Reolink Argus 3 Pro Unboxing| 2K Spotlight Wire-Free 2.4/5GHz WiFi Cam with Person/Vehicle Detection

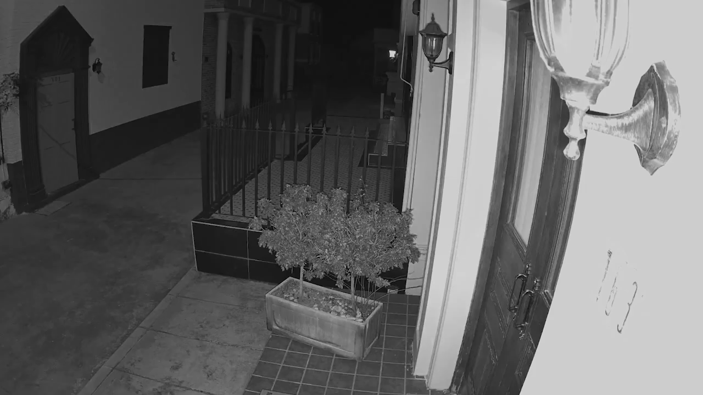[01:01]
so you can always see things from up to 33 feet away at night.